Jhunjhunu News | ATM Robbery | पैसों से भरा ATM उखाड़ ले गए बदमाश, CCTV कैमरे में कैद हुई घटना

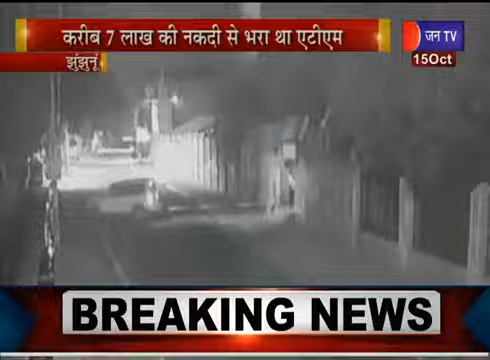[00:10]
है वहीं बदमाशों ने गाड़ी से रसी बांद कर ATM को उखाडा और महज 20 मिनट में 6.48 लाक रोपे से भरा ATM उखाड कर अपने साथ ले गए पुलिस ने इस मामले में अब जान शुरू की तो पूरे शुयर के CCTV कैमेरे खंगा ले गए हैं जिनके आधार पर बदमाशों की तलाश चुरू कर दी गई है